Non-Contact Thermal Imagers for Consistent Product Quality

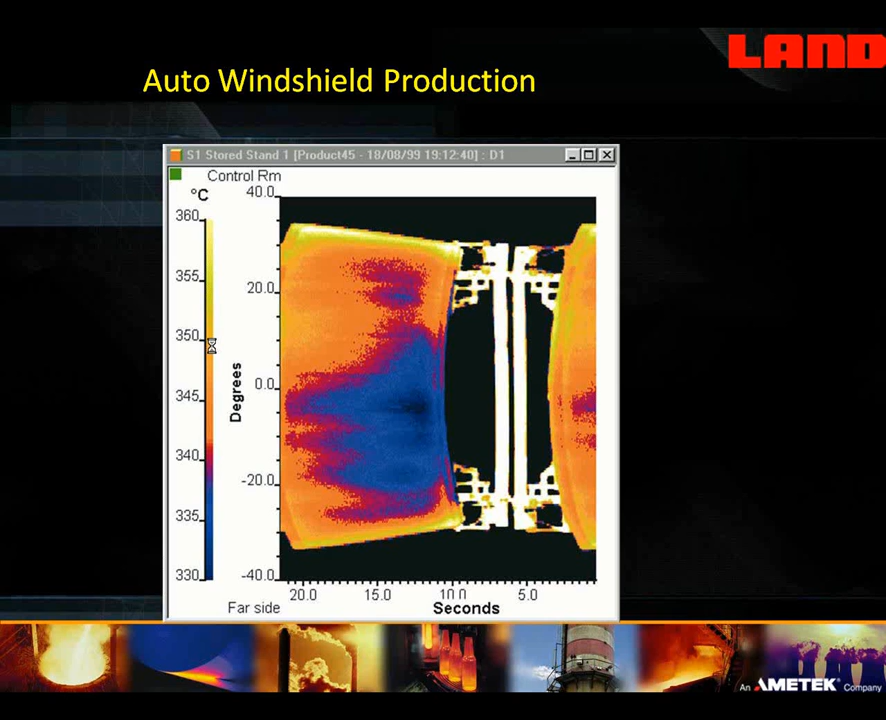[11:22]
On screen: scale top 360°C, scale bottom 330°C
by having a non-uniform temperature on the windshield and stress being built up in the glass because of that. Here's a photo of a scanner and this is placed above a conveyor belt.
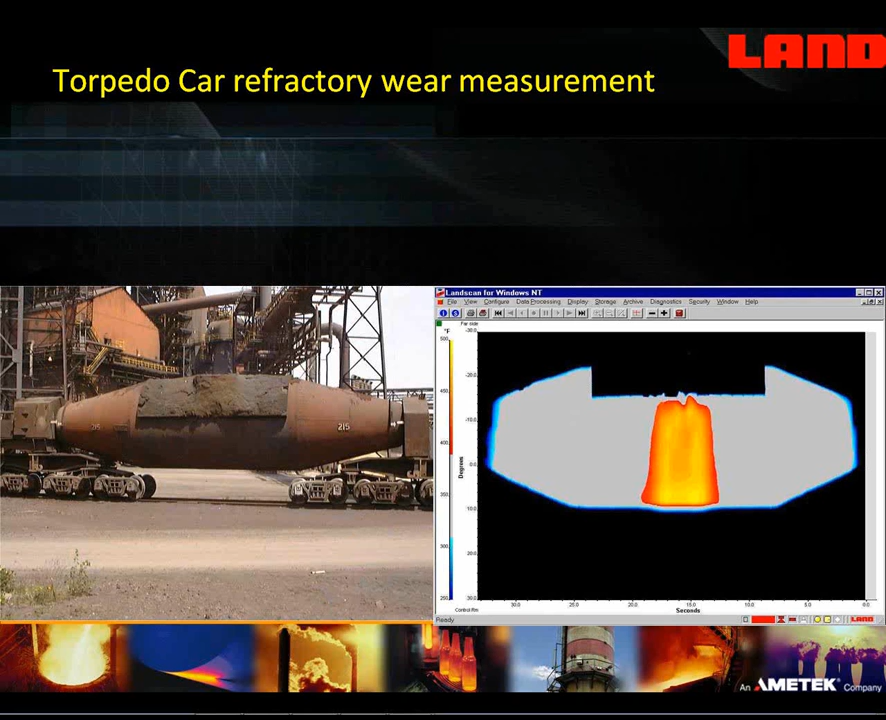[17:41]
In that way, we can go back through the database and scroll back on one particular side of one particular car and see a growth of wear over a period of time on that. This is a thermal image, again, with a scanner from a hot strip mill.